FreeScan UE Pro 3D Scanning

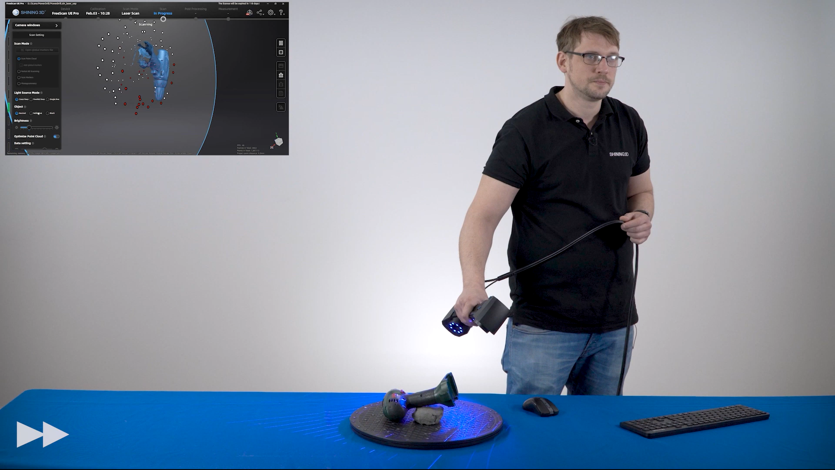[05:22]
Now we are going over the hole.
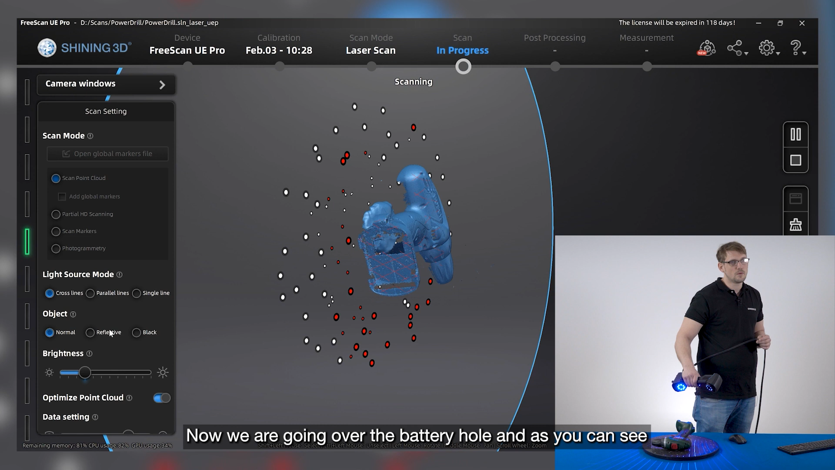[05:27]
And as you can see in this mode we cannot scan really deep inside.
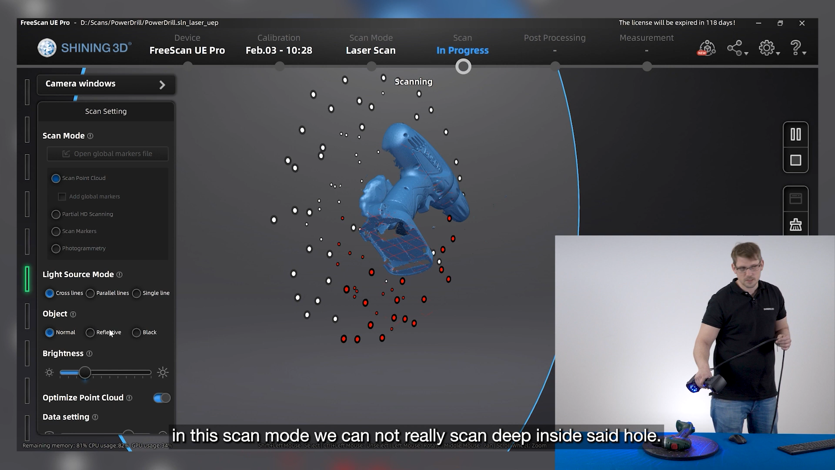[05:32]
So what we can do.
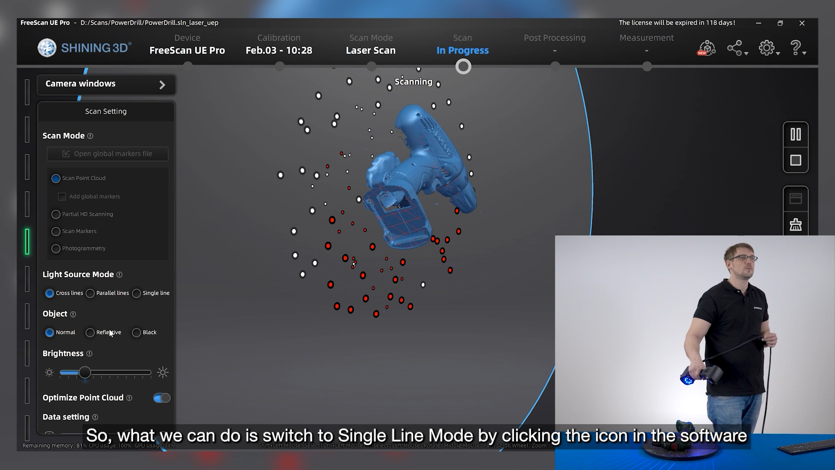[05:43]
We can click with the mouse on single line.
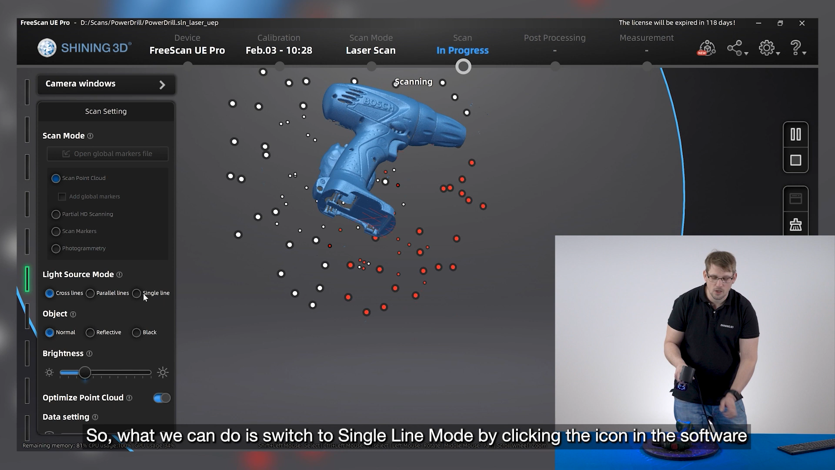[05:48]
Or if you press the red button over here. Hold it.
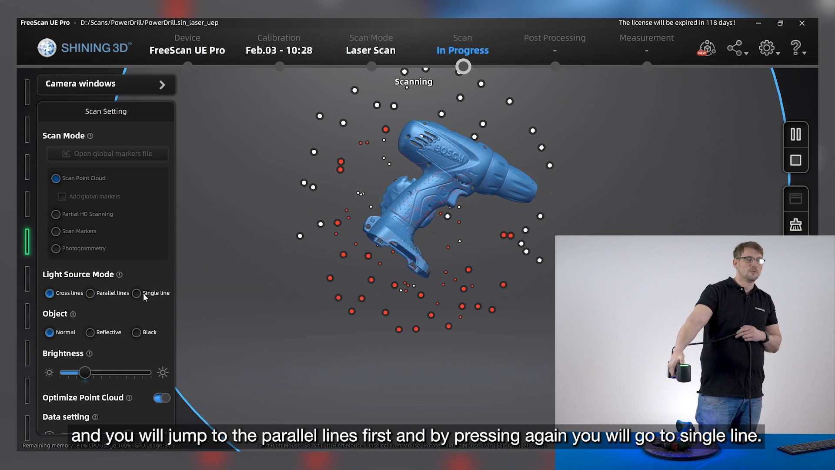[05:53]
You will jump automatically to the multi-line. And hold it again. You are in the single line mode.
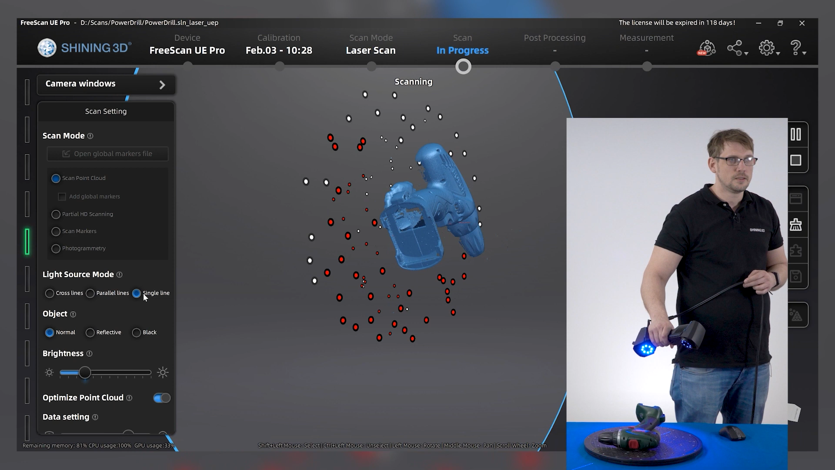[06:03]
If you recognize that the software is not capturing more.
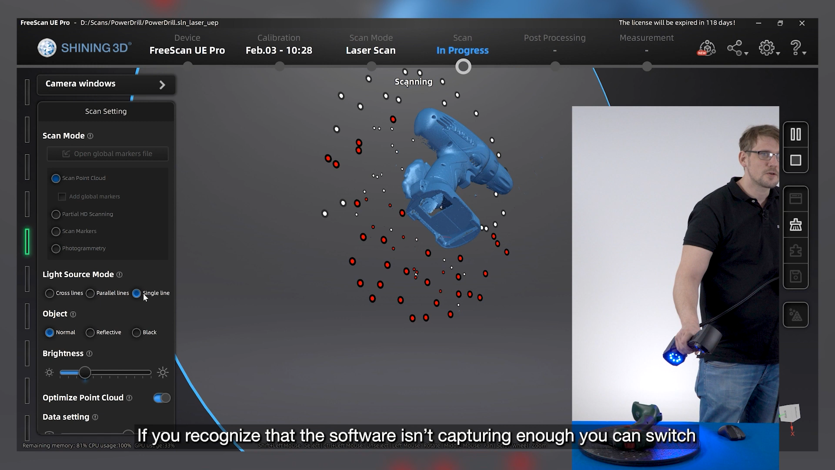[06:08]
You can change the object mode. For example to reflective.
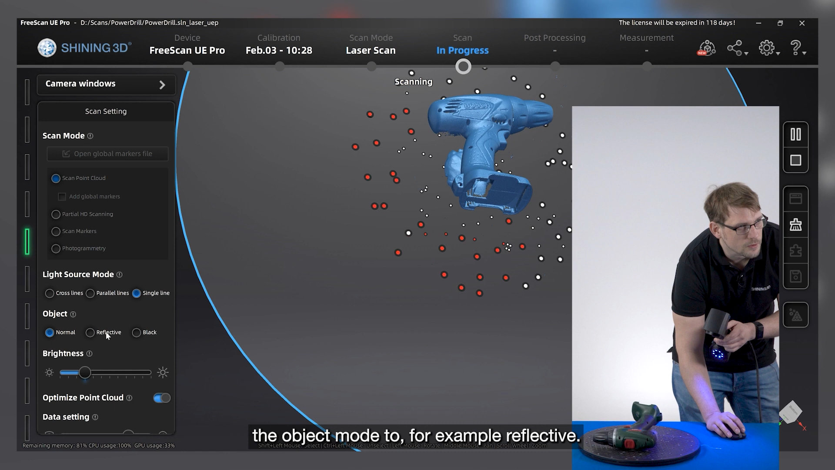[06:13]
And let's see if it works better now.
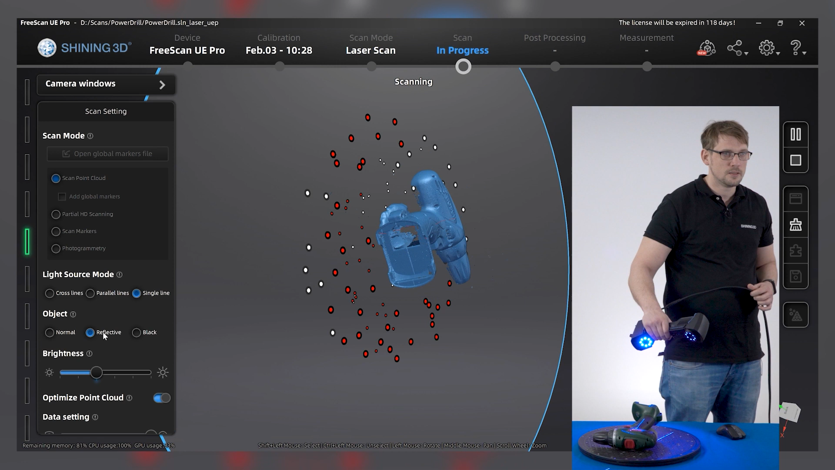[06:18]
Yes. Now we are getting more information.
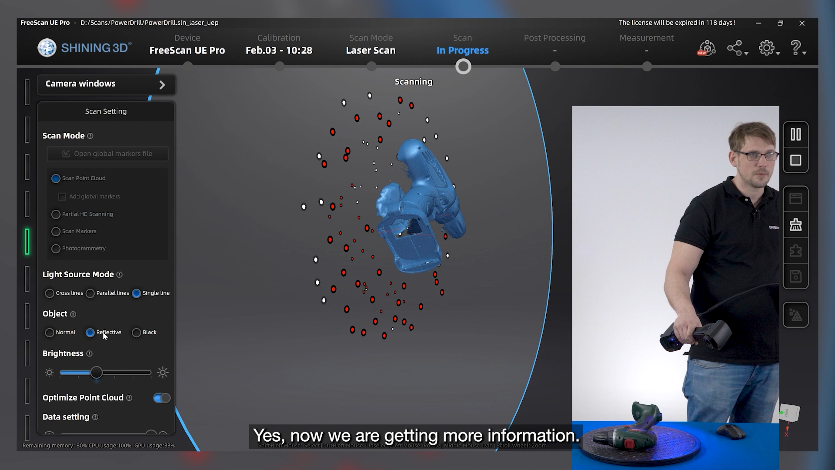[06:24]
Choose also other positions. Find the best way to scan inside this hole.
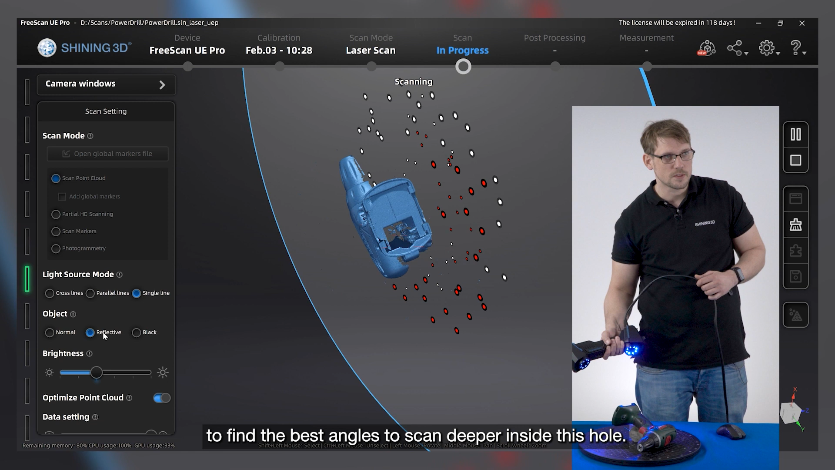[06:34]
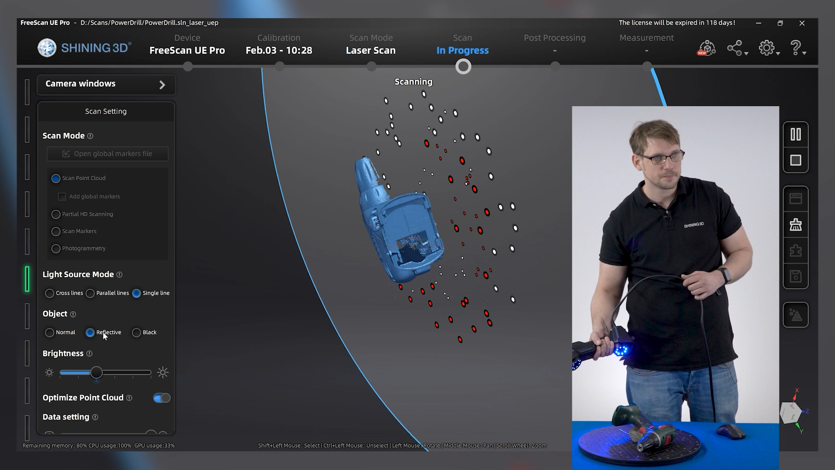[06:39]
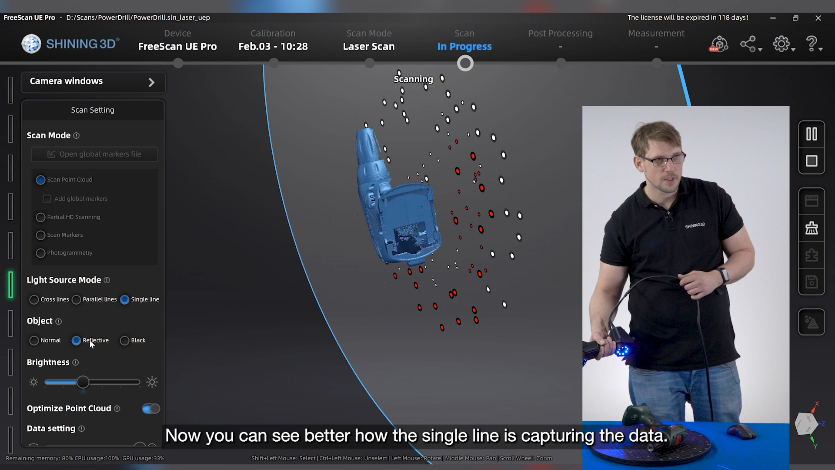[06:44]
Now you can see how the single line is capturing the data.
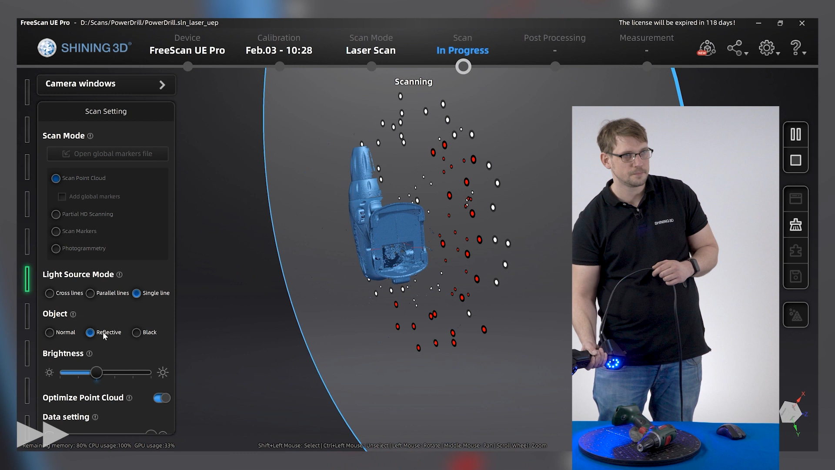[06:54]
All right. If you hold the start button for a longer time.
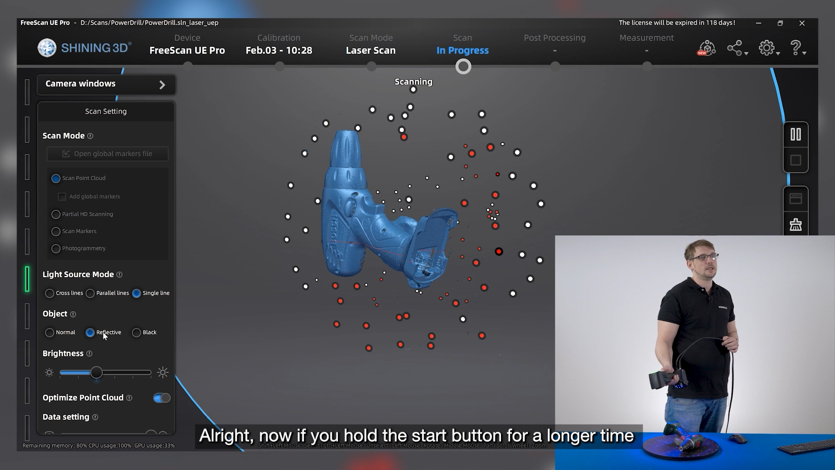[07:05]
Then automatically the generate point cloud function starts.
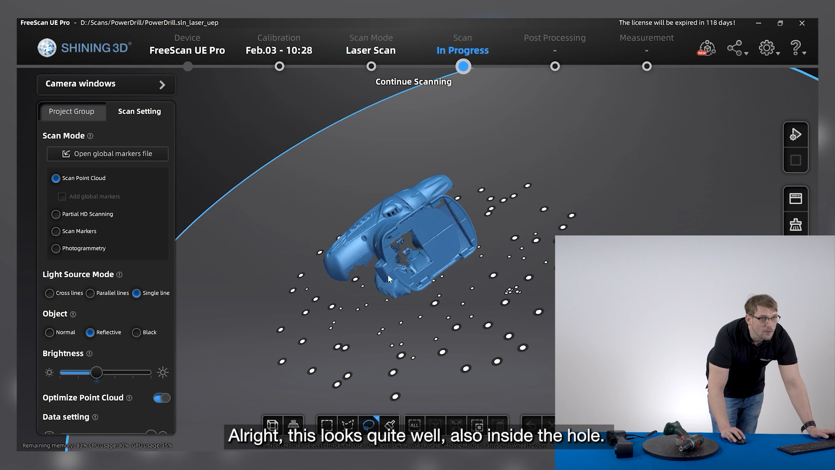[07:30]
We have captured also from the inside. To get rid of the clay we used for it.
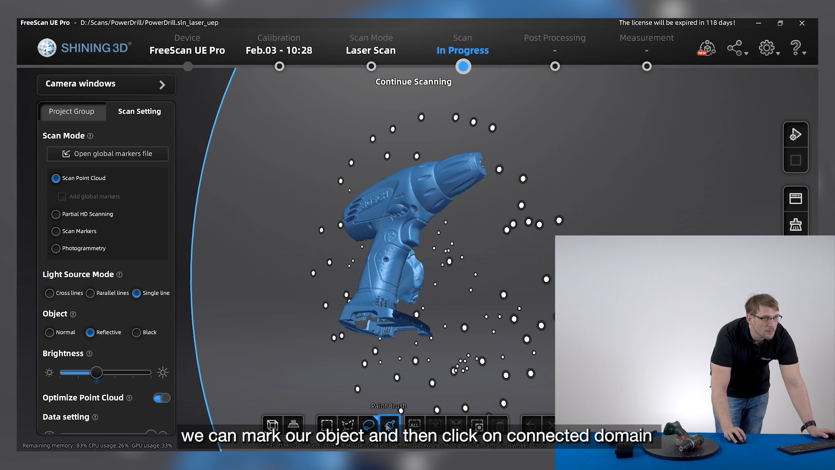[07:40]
We can mark our object. Click on connected domain.
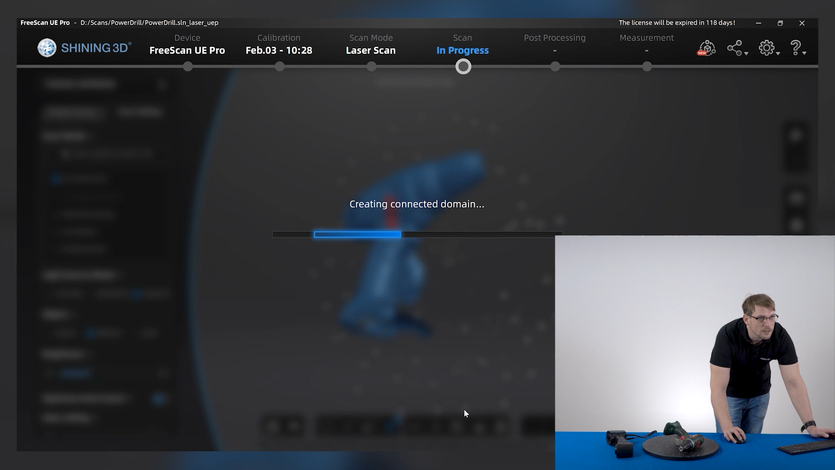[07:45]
And everything. What is connected is deleted. Selected. If something is missing.
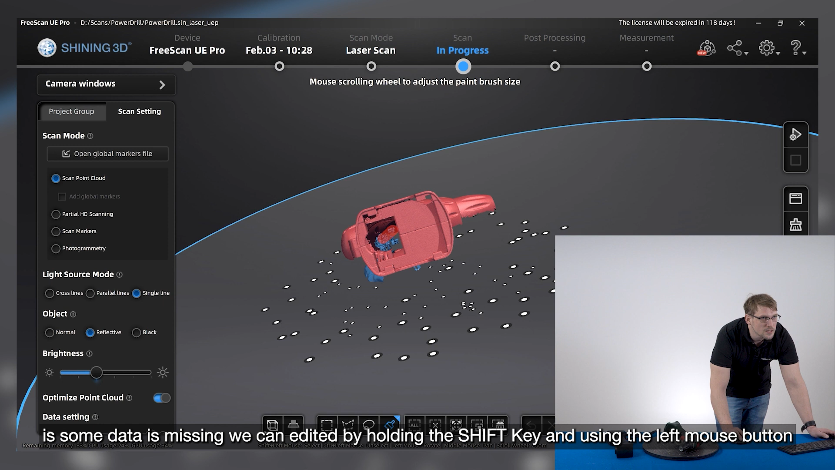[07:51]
You can edit. It's holding the shift button. And the left mouse button. Click on invert. And then just on delete selected data.
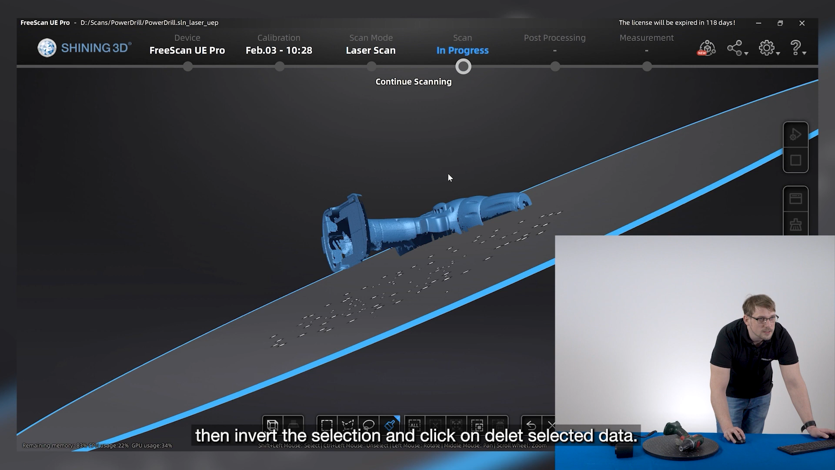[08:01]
Click on OK.
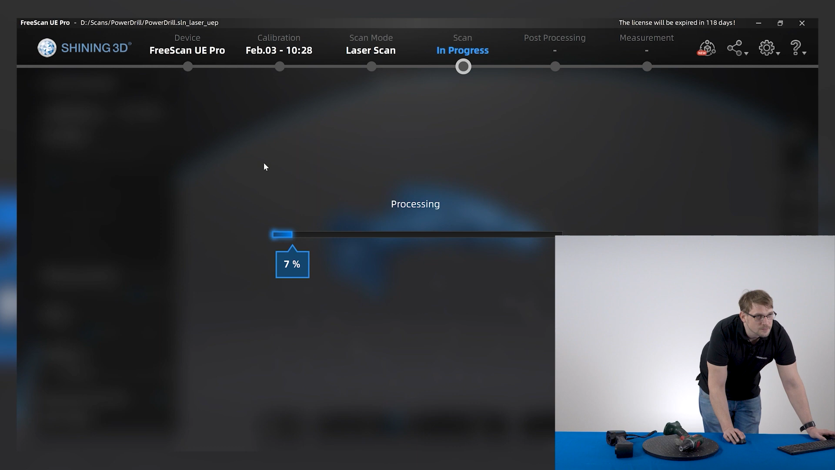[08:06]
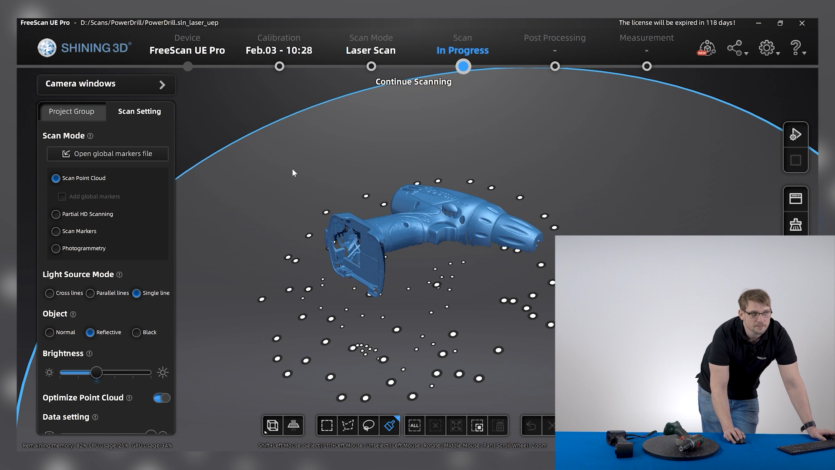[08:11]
So now we have our first scan group. So. For the next one. We will click on the left side.